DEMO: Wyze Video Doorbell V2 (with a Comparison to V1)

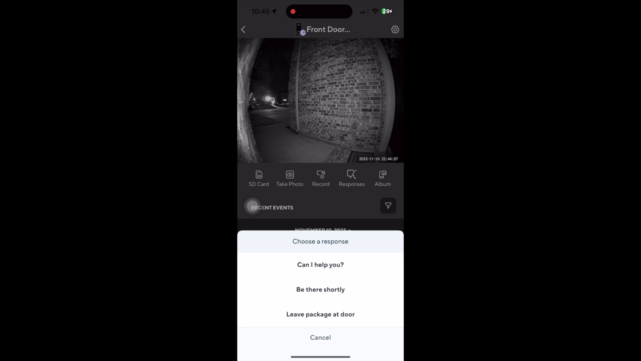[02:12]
A nice feature here is the canned responses you can use that will play at the doorbell.